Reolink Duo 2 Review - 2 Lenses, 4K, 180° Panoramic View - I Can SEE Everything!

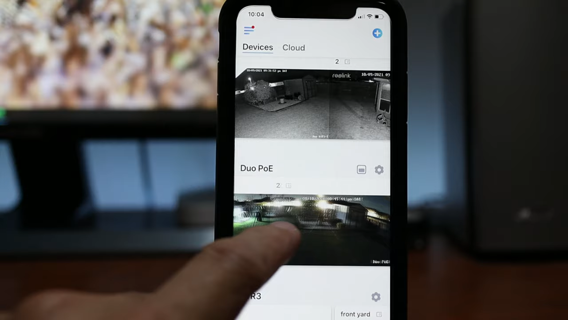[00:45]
Because you have two cameras, Reolink just used the two camera streams and just kinda combined them in the app, but there's still two camera views.
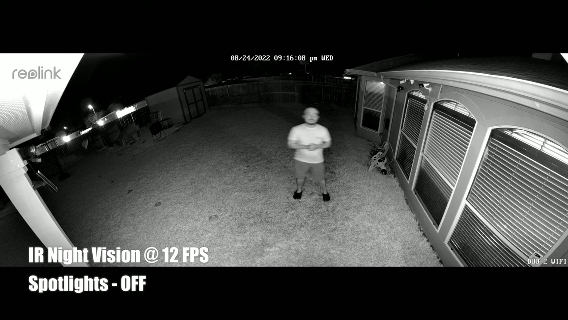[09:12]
35. This is the video quality of the Reolink Duo version 2, and this is at night, and the infrared LED is turned on, and there's 6 of them, and this is what it looks like at 10 feet, 15, 20,